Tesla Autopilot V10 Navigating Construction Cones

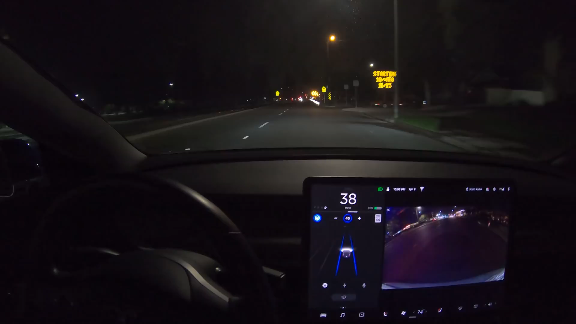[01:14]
It's always been a little bit hit or miss. Here we are in the dark. Oh! You can see Wifey doesn't like me using autopilot around cones, but I can tell you it actually works pretty well. But I'm always ready and alert to take over at a moment's notice. Now, I've never seen this work at highway speeds, but here we are going about 55 miles per hour or 90 kilometers an hour.